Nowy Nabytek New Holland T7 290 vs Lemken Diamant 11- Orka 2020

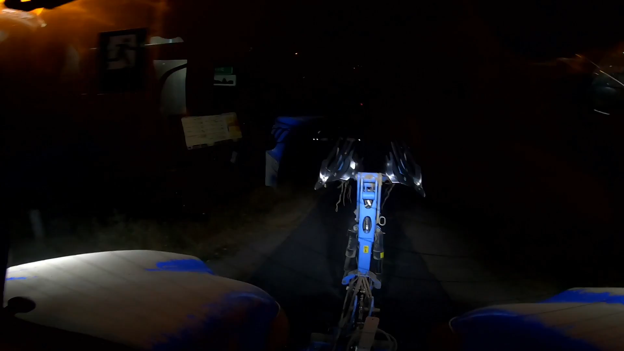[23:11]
Złożona do transportu. Jedziemy. Światła LED. Koguty. Po prostu. No chce się robić taką maszyną. Kawał grzmota. Wracamy. Moja przygoda jak wspominałem kończy się z New Hollandem. Ale my widzimy się jeszcze jutro. Jutro odcinek będzie z omówienia. Prezentacji. Oraz mycia.